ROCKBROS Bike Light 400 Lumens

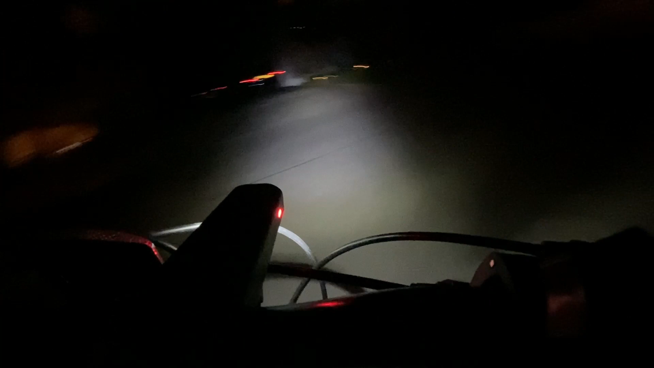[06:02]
light it's pretty uh pretty powerful I'm gonna turn on the 150 lumen that's the lower power now
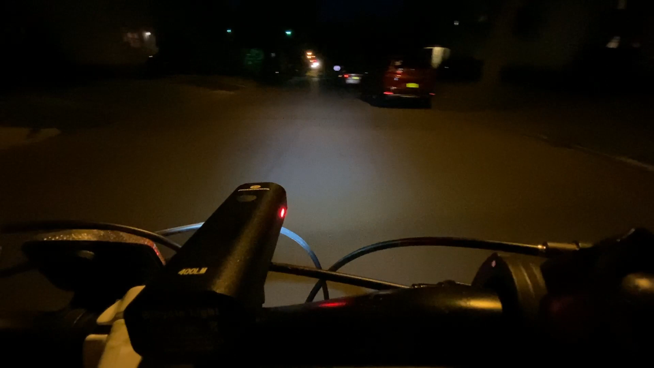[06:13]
and I'm gonna shut it off nothing I'm gonna turn it back on
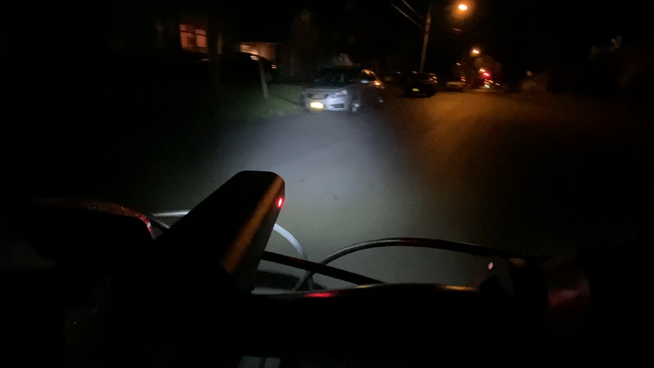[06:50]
I love the way it lights up the cars and then you can raise it up as well you can move the beam how you want it down up